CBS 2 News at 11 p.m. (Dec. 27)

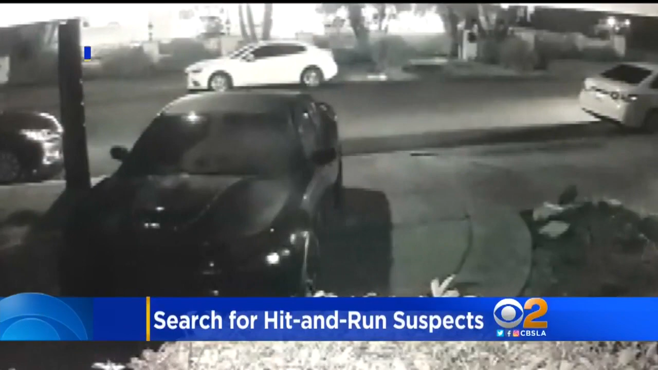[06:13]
Caught on camera, a rollover crash, and then two men stumbling from the scene. The question is, who are they? And where are they? That crash happened on Christmas morning in Downey.
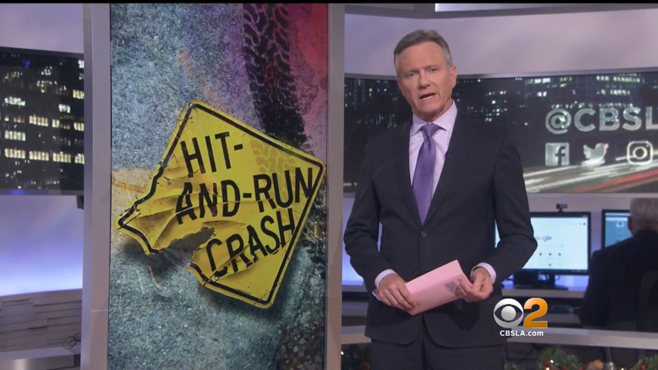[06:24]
A Toyota RAV4 slammed into a white Toyota Camry parked on the street on Gallatin Road.
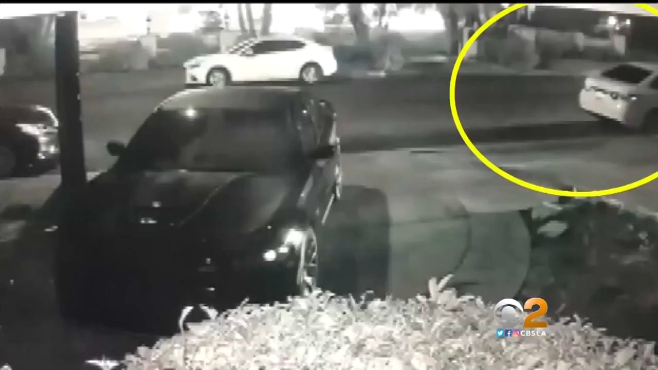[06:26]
The Camry's owner heard the crash, checked her security camera, and then ran outside with her sister-in-law to try to help.
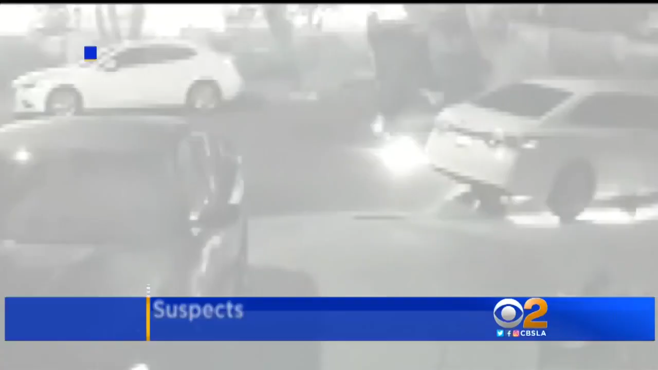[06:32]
She couldn't believe all the damage, or how the men inside the RAV4 reacted.
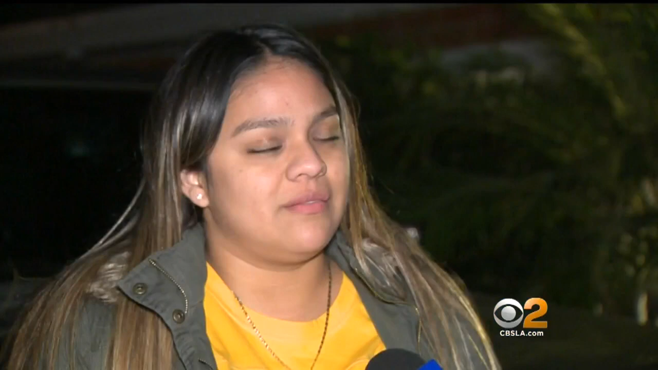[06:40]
I was screaming, is anyone there? Are you okay? Are you guys hurt?
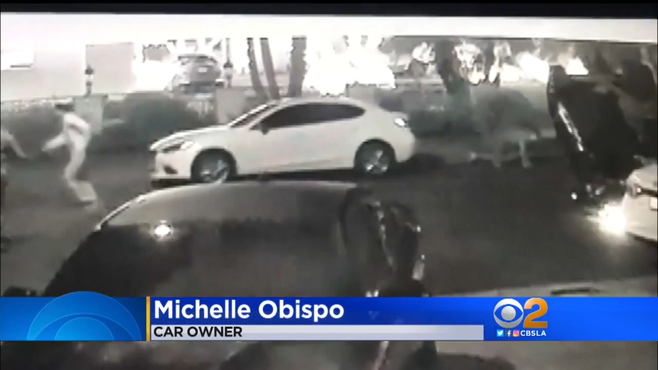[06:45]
We tried to keep him here, but he said, I'm leaving.
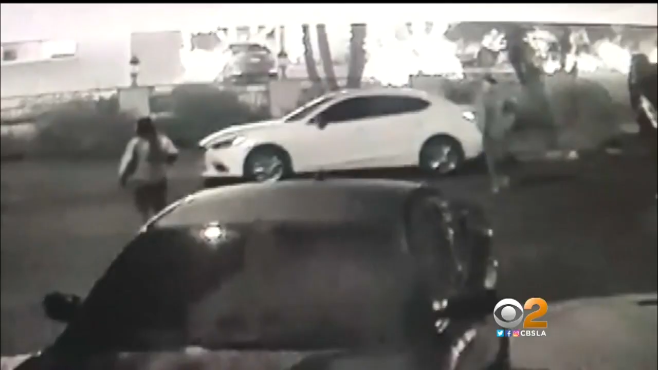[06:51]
We told the first guy that came out to stay. We're like, no, you're staying. But he was so drunk, in the video, you could see that he's just drunk and stumbling on a car right here. At this point, it's not known if that car was stolen.